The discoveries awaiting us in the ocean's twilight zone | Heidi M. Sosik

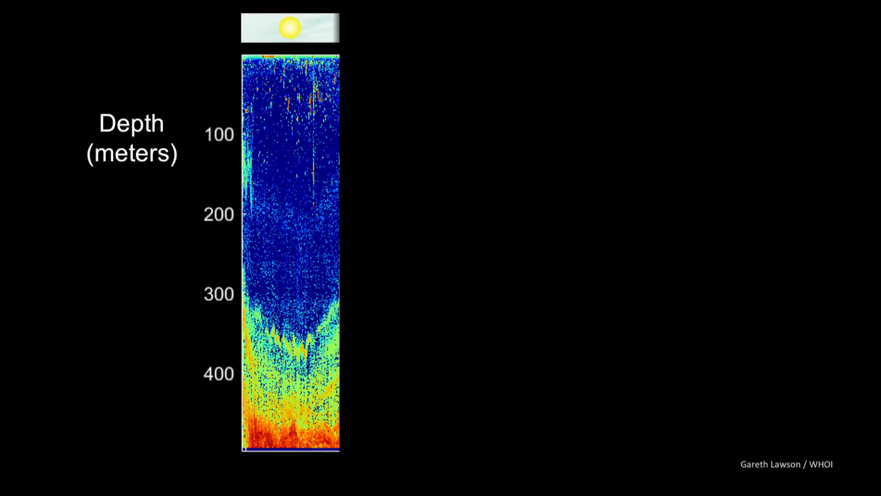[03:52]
It rises up at night, and the pattern repeats day after day.
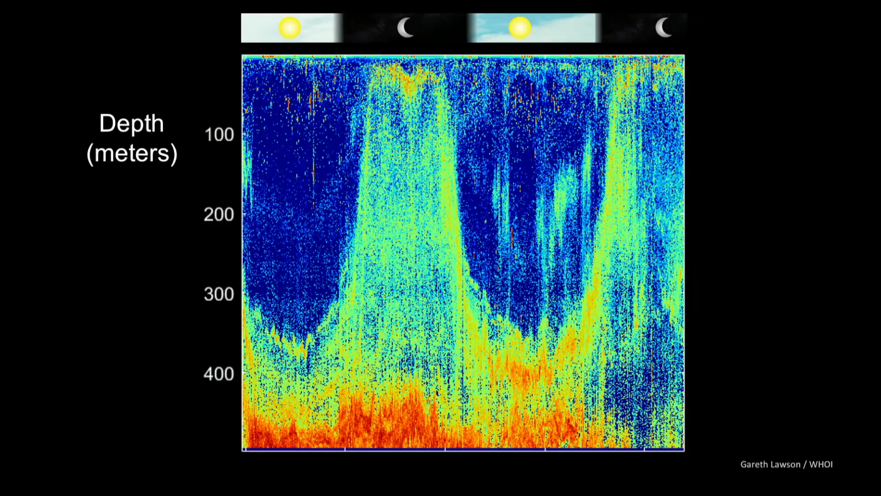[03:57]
This is actually the largest animal migration on Earth.
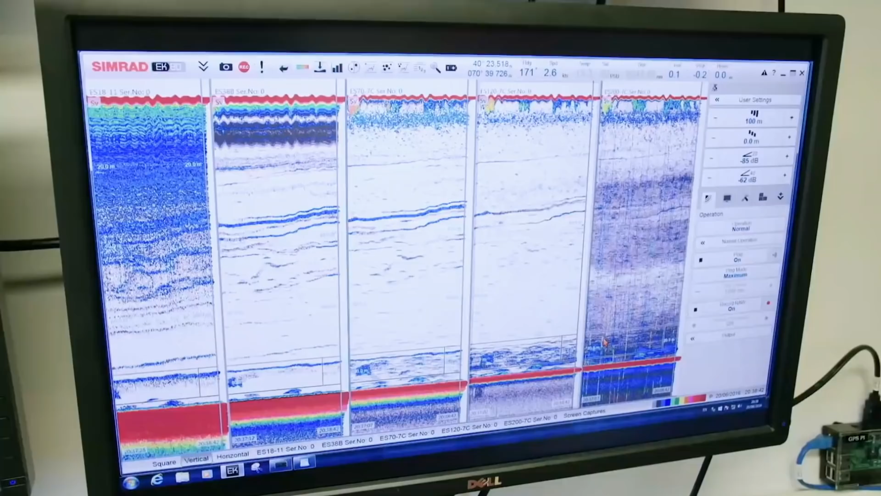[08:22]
We will use advanced sonar to figure out how many fish and other animals are down there.